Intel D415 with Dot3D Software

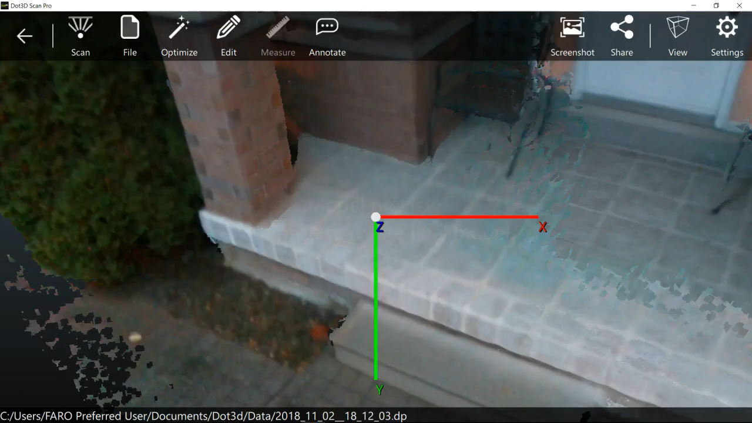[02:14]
But here, I'll just let this load here.
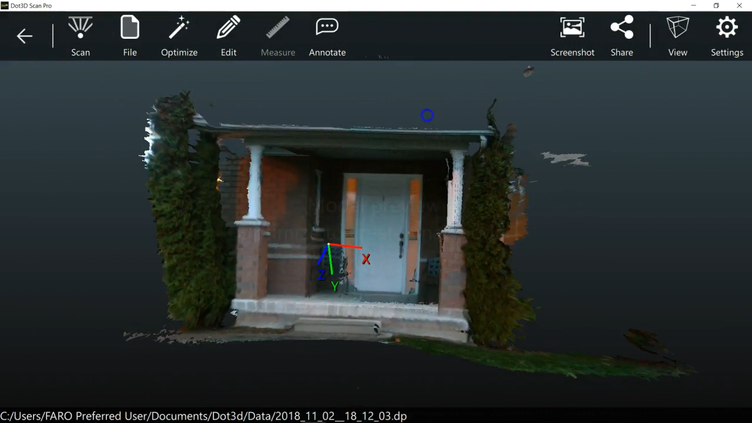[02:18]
So that is the model there. Pretty quick and not too bad.
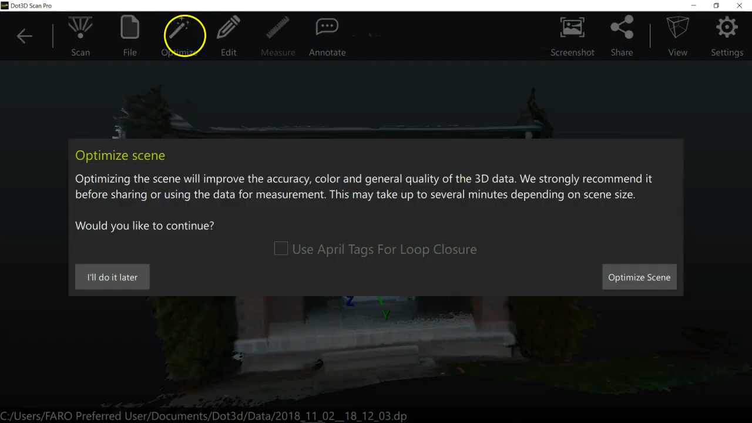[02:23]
So now there's a little optimized function here. I normally optimize just to clean it up a little bit. And there's some other functions on here. I'm not gonna go through all that.
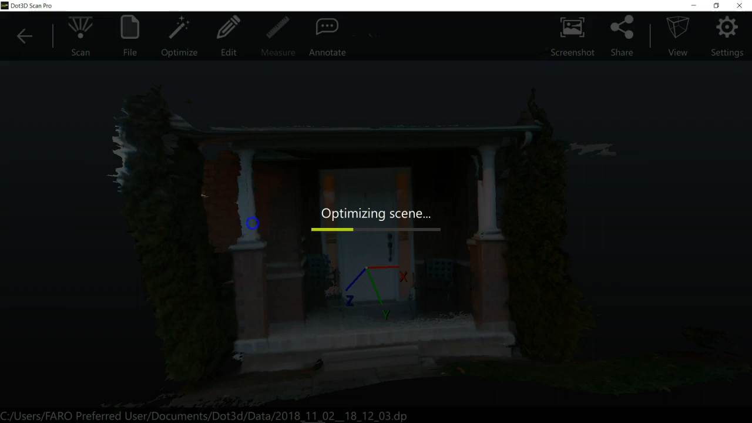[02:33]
I just really want to make sure that people can understand that you can use a different sensor with the Dot3D product or the Dot3D software. And it's almost done. And there we go. So not too bad. I mean not too shabby at all. Very quick, very fast.
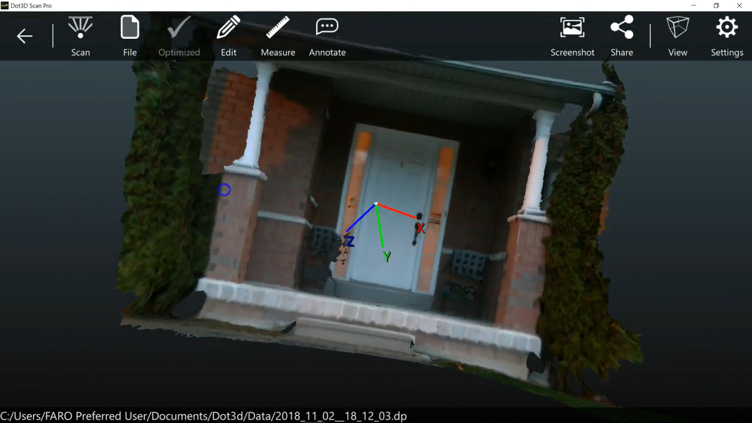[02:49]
You know, this is not gonna be high, high accuracy but for generating some drawings and sketches, for doing a host of other things, this is pretty good.
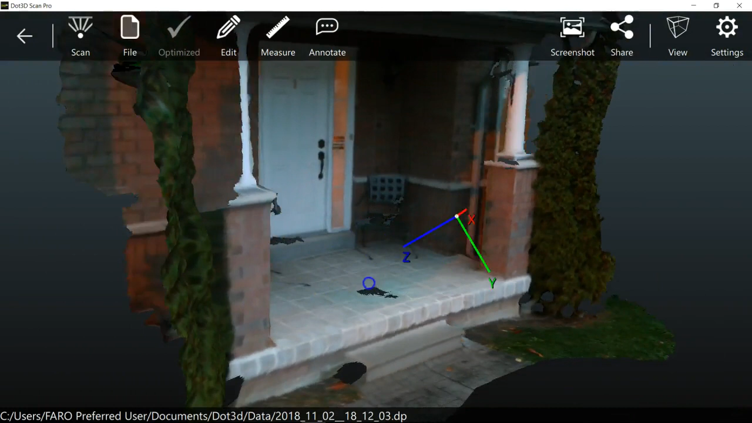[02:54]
And there are options to increase the accuracy when you're using targets and things like that.